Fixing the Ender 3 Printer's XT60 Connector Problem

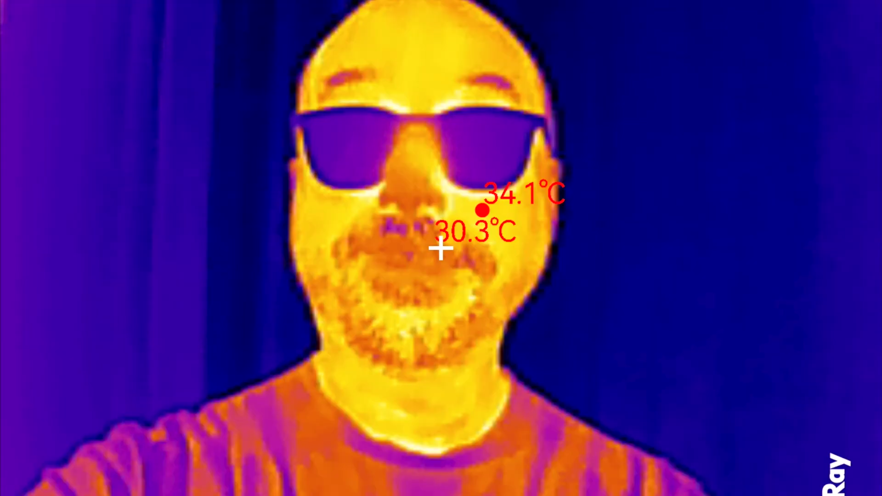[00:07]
On screen: spot 30.3°C, max 34.1°C
This feels like a great chance to try out my Infure P2 Pro camera.
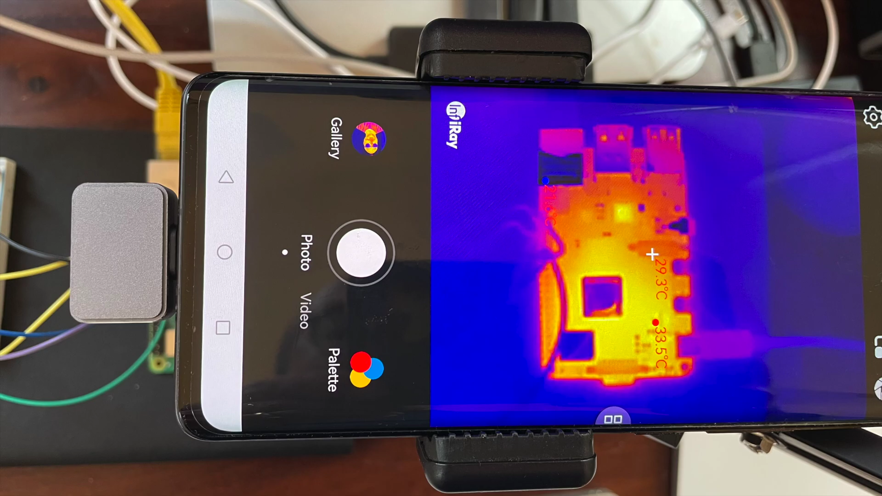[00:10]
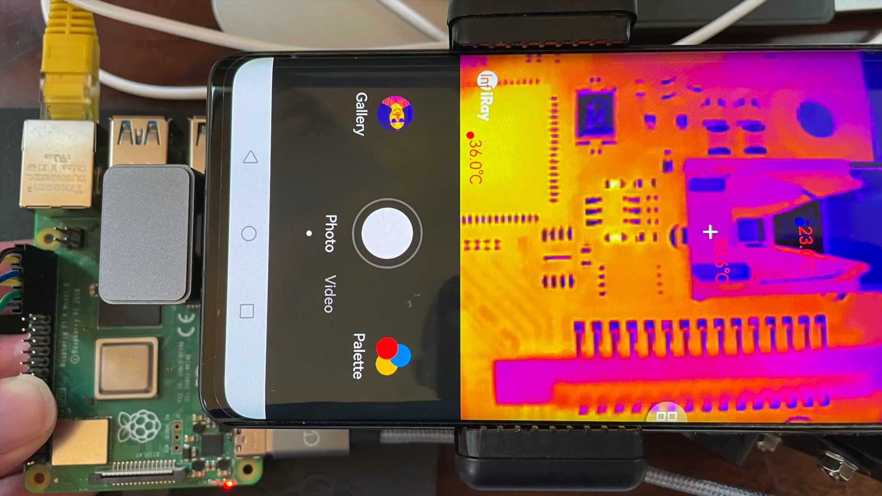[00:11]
I brought this after seeing it on Big Clive's channel and got the recommended macro lens attachment as well.
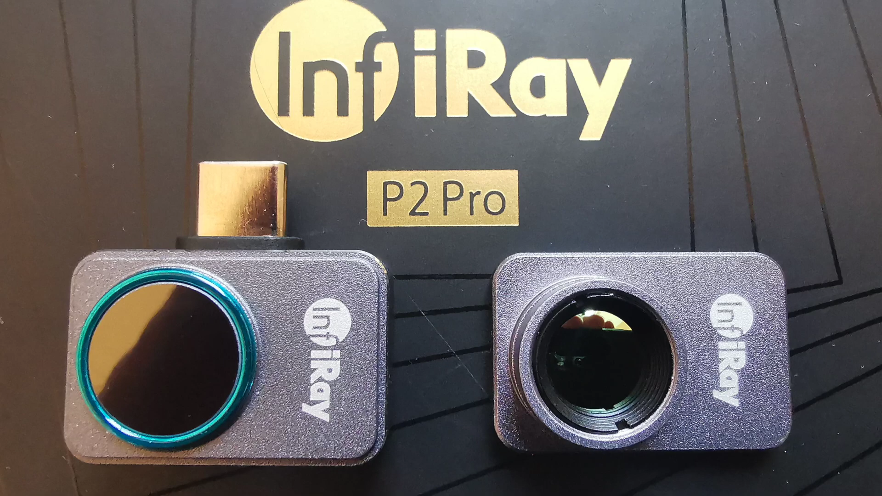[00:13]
Let's have a look at the connector when we start heating the bed and extruder.
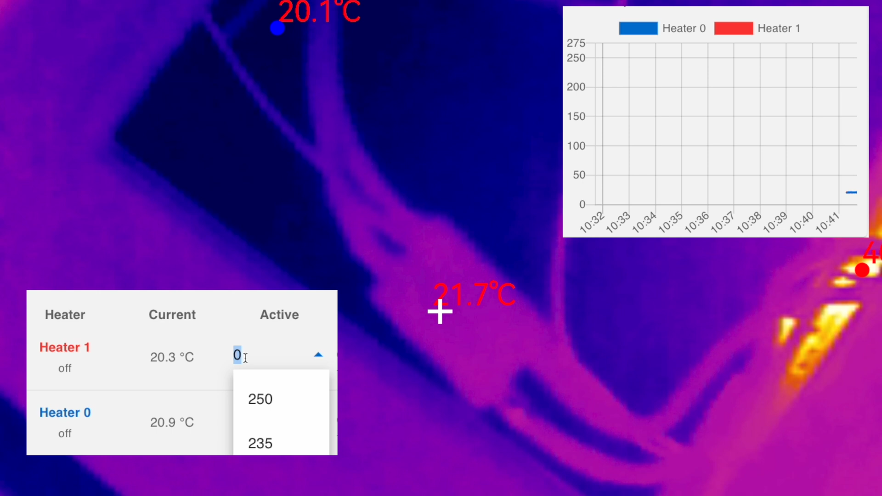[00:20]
On screen: spot 21.7°C
I've set the extruder to 200 and the bed to 60 degrees centigrade. As soon as we turn on the heaters we can see that the points where the wires go into the connector start to get hot very quickly. This spreads into the connector and down the wires. It's not a pretty sight.
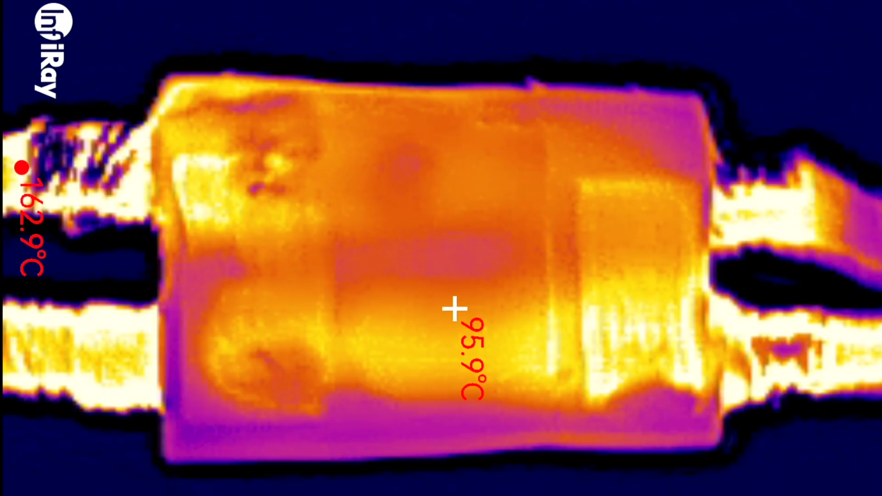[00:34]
On screen: spot 95.9°C, max 162.9°C
We can get in a lot closer with the macro lens. The connector is still pretty warm from the previous test.
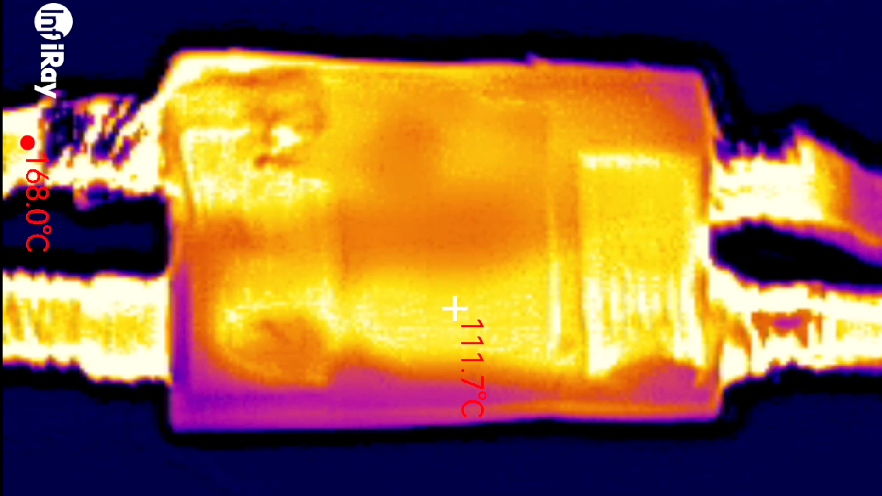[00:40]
On screen: spot 111.7°C
We can see that it's not really the connector that is getting warm though. It's connections to the connector that are getting hot.
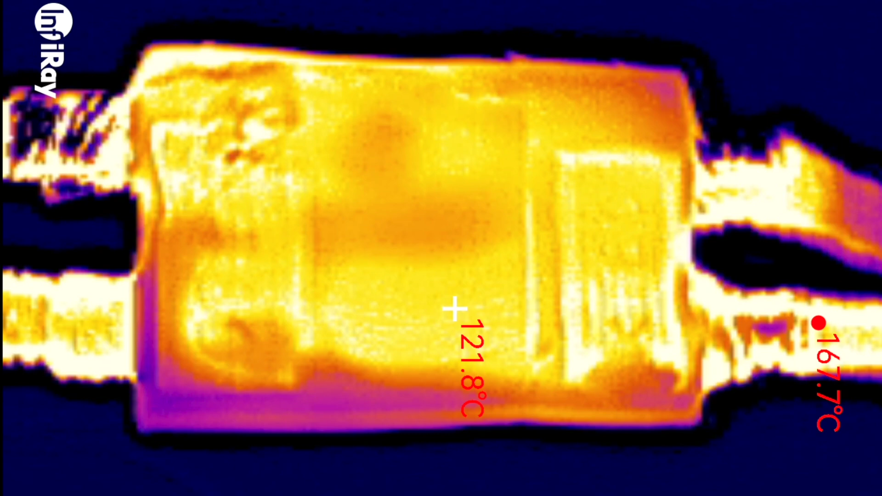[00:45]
On screen: spot 121.8°C, max 167.7°C
At this point the camera did warn me about pointing at things that were too hot for it.
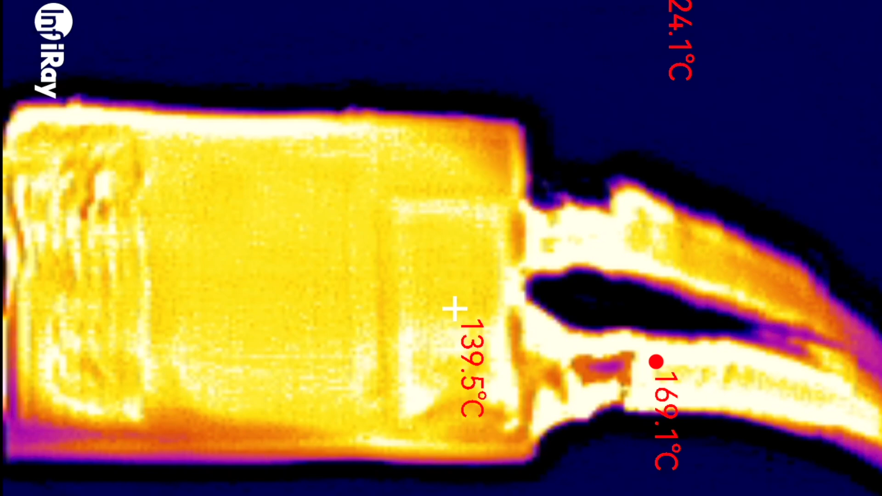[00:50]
On screen: spot 139.5°C, max 169.1°C
We'll have a deeper look at the P2 Pro later. First let's find out what's going on with the connector.
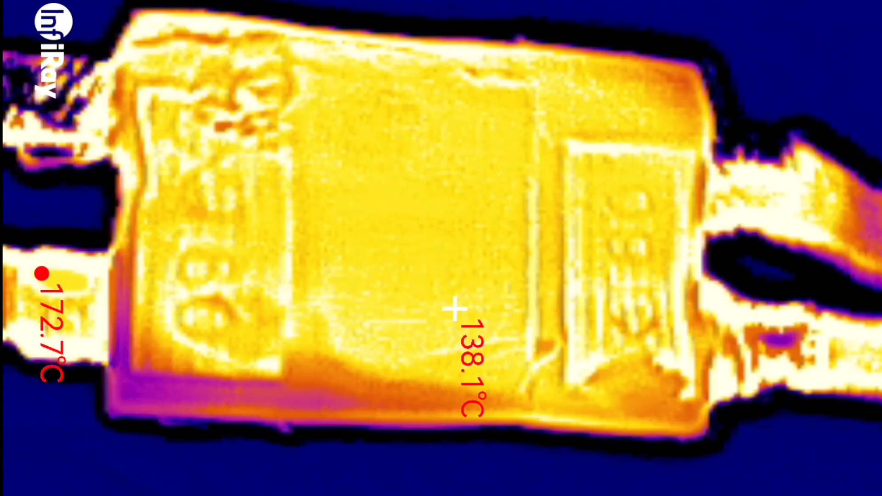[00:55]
On screen: spot 138.1°C, max 172.7°C
Now apparently this is a known problem with Ender 3 printers.
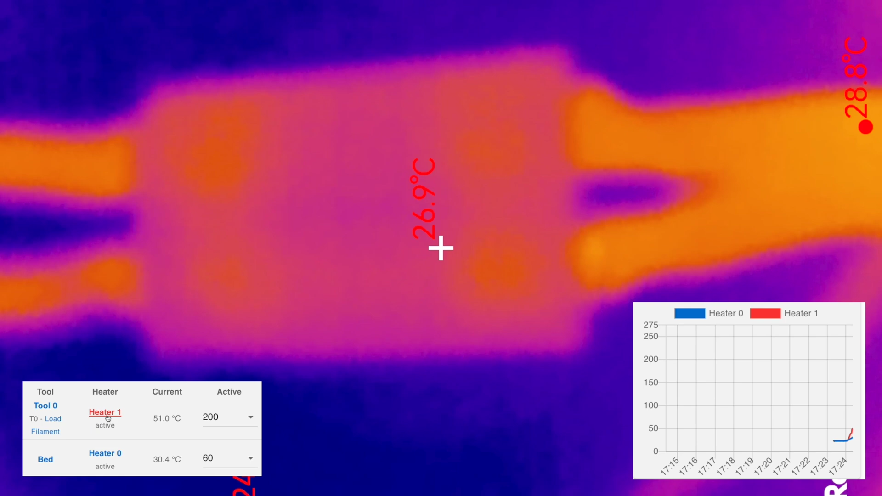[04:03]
On screen: spot 26.9°C
I'm running the same experiment as before. We'll heat up the hotend to 200 and the bed to 60. Well that's looking much better. I run it up so that everything is fully heated and we've only gone up to about 30 degrees. I am thinking it might be worth upgrading the cables to something a bit better.
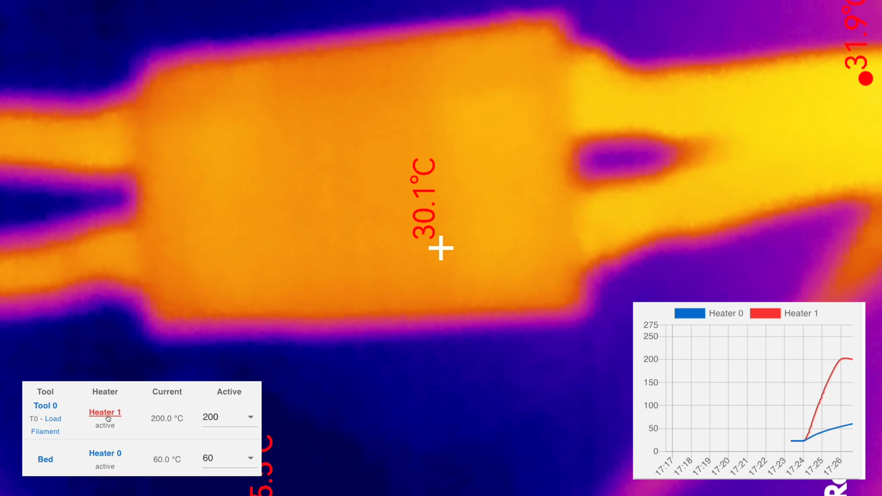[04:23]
On screen: spot 30.1°C
I'm not sure the current cables are actually copper so we're probably losing a bit of power.
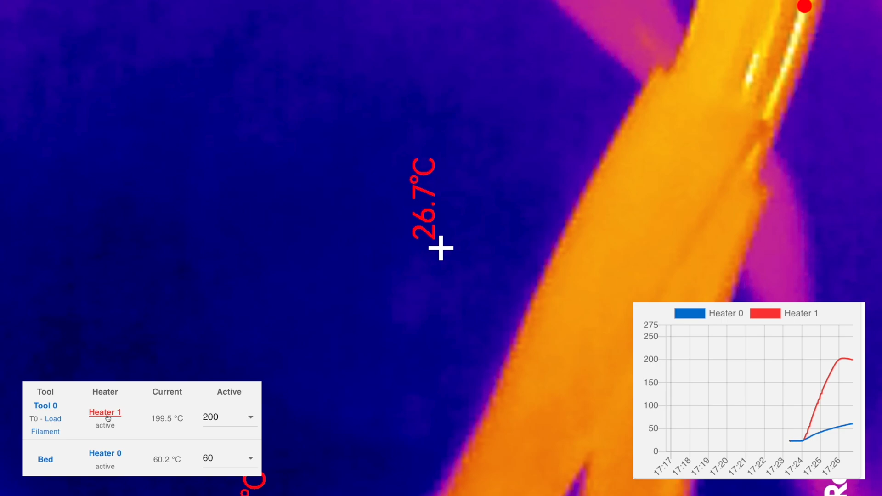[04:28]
On screen: spot 26.7°C
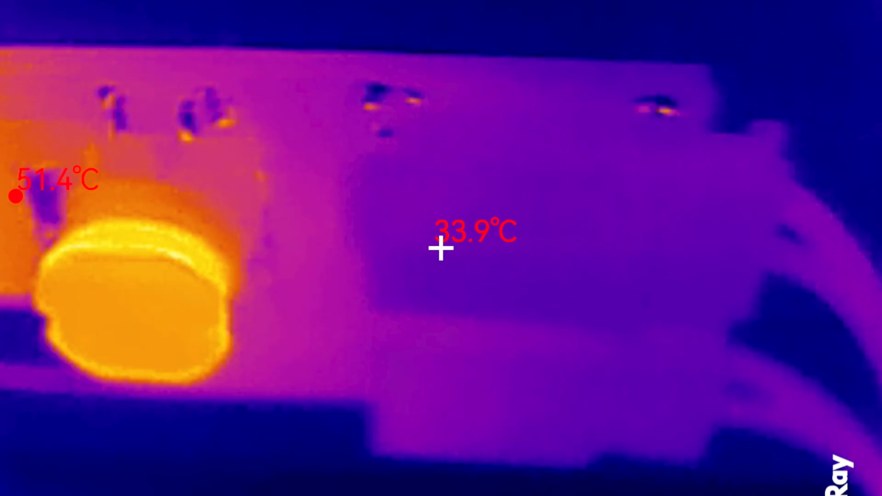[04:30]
On screen: spot 33.9°C
The macro lens on the camera is really good.
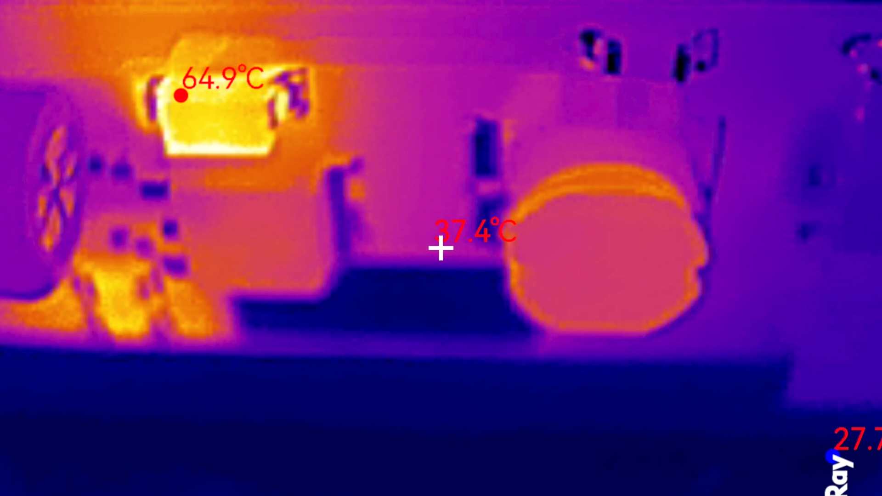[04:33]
This is the little driver board for the LEDs that I've got around the frame of my printer.